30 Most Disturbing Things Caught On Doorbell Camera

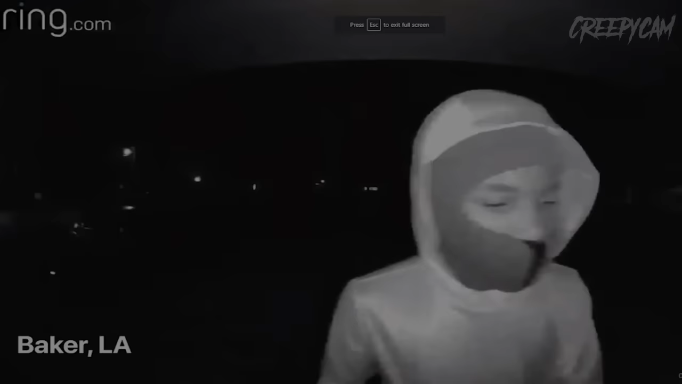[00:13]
An eerie doorbell footage surfaced in Louisiana, showing a young man donning a mask and hoodie attempting to gain entry into a residential home.
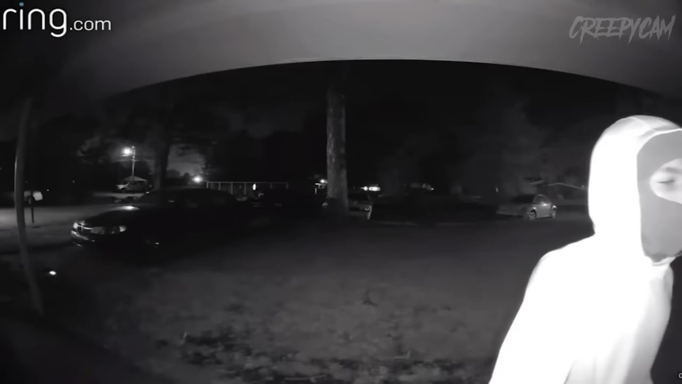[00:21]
He can be seen ringing the doorbell and claiming to need a blanket for cover.
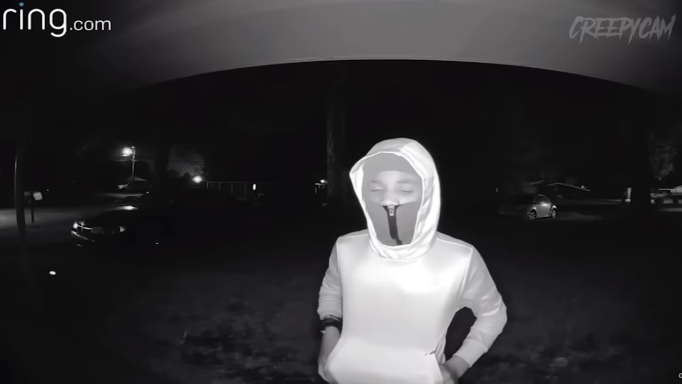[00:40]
It's unclear what his intentions were, but it's safe to say that the homeowner's instincts were right on the money.
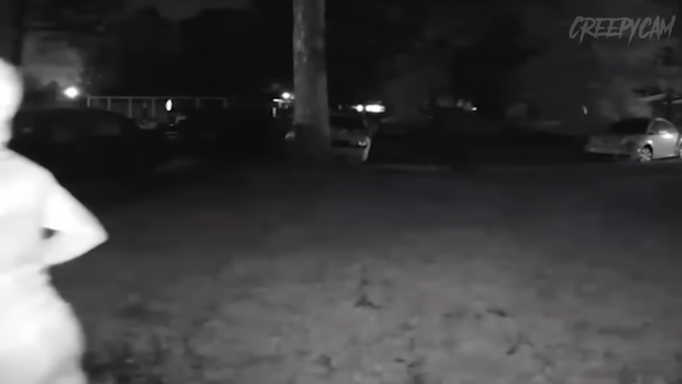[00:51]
One should never open the door for strangers.
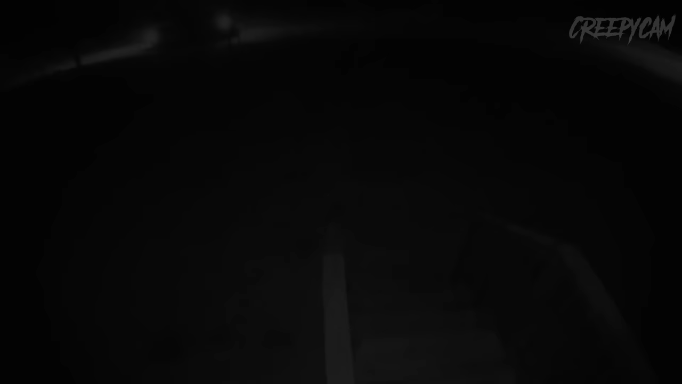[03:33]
This brief yet chilling video captures a truly alarming scene. A hooded man, armed and wearing a mask, is depicted before entering a home where a fatal shooting takes place. Regrettably, no further details are available regarding the specifics of this incident. One can only hope that the authorities were able to apprehend the individual responsible for this brazen home invasion,
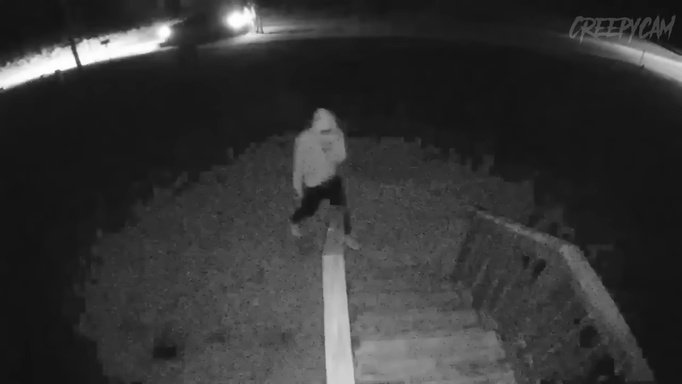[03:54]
ensuring that justice is served and providing some sense of closure to those affected by this tragic event.
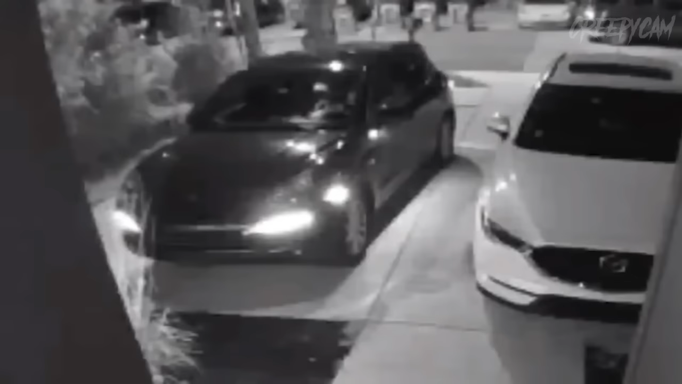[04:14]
a man was caught red-handed, attempting to steal it, only to be confronted by the brave woman as she emerged from her home.
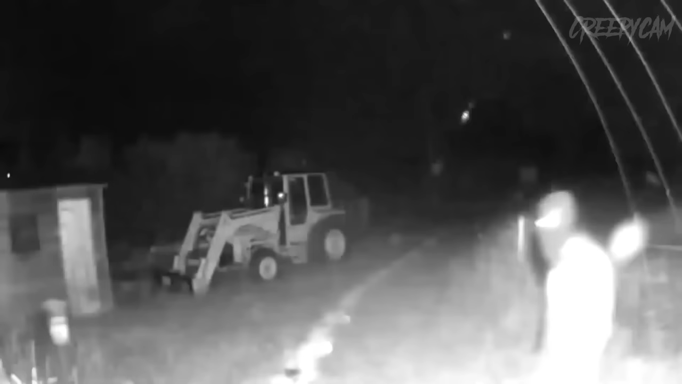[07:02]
The footage reveals their presence as they move about with flashlights, surveying the area. One of the individuals, wielding a weapon, forcefully shatters the glass to gain entry into the home.
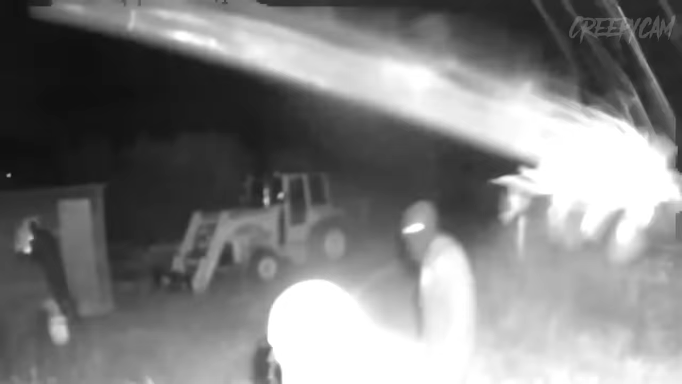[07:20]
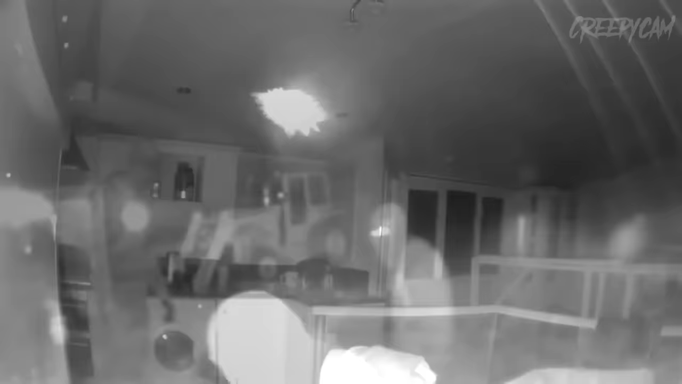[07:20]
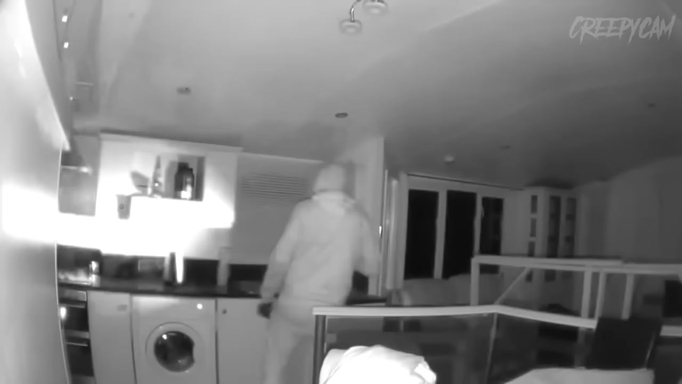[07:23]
Inside, they proceed to explore the kitchen and, shockingly, steal a century-old machete. It's disheartening to note that, much like the majority of the criminals depicted in this video,
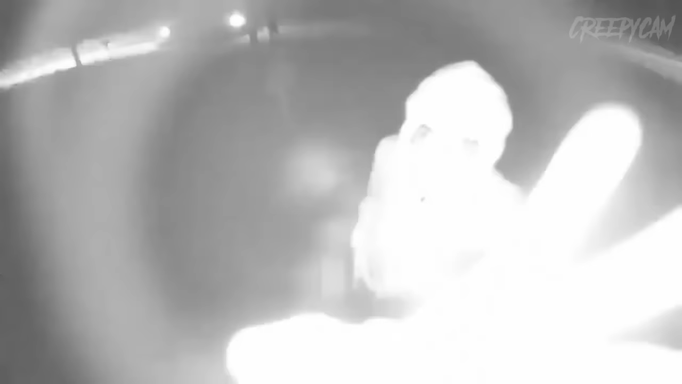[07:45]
the men responsible for this intrusion were never apprehended. Their identities and whereabouts remain unknown, leaving a sense of unease and unresolved questions surrounding this unsettling event.
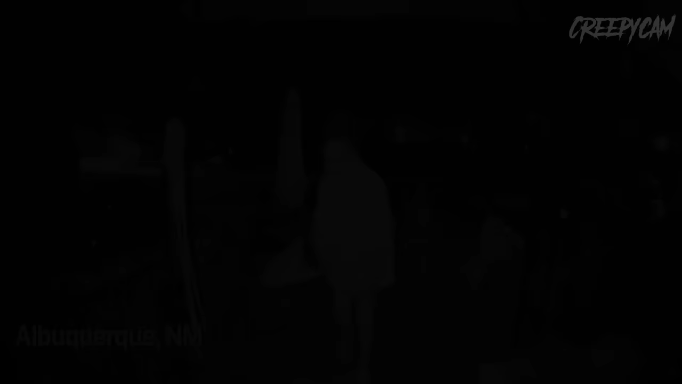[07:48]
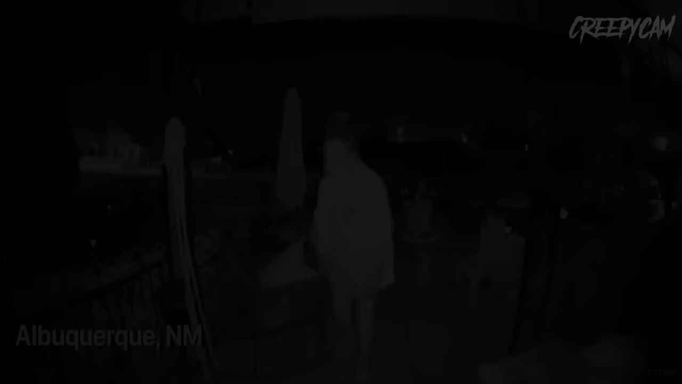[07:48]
Doorbell footage from New Mexico captures a perplexing incident where a woman,
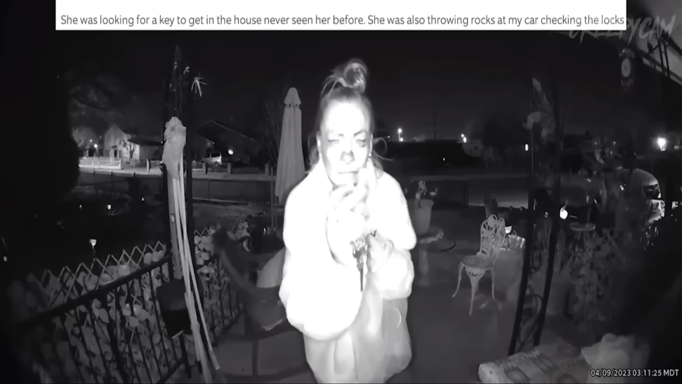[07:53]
armed with multiple keys, attempts to gain access to a home that clearly does not belong to her.
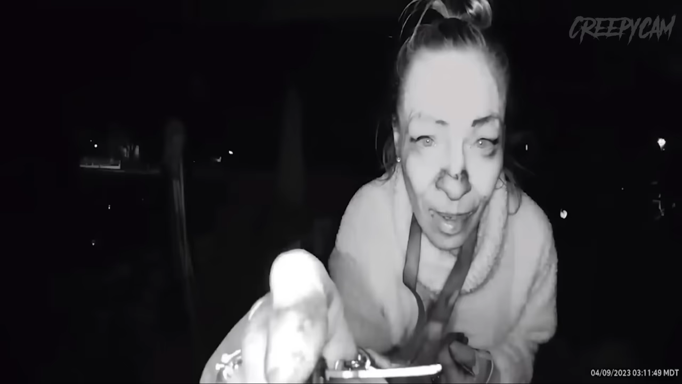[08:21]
shares that she also witnessed her throwing rocks at her car, presumably in search of additional keys to test on the door. Now, imagine if you were the one watching this unfold on your Ring camera. How would you react to such a bizarre and concerning sight?